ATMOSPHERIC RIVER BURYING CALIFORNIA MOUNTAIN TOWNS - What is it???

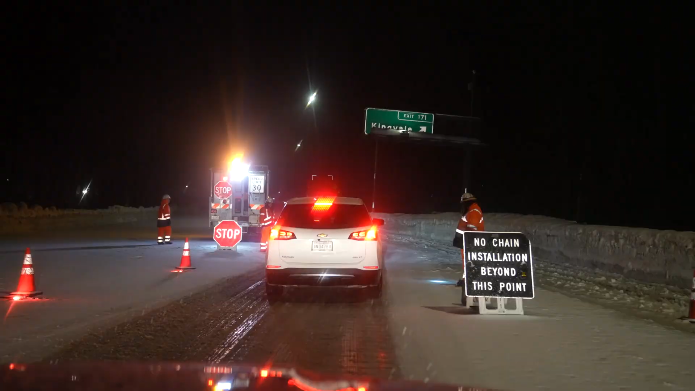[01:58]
leaving neighborhoods looking more like a maze and bringing traffic to a crawl while strict chain laws and checkpoints are put into place.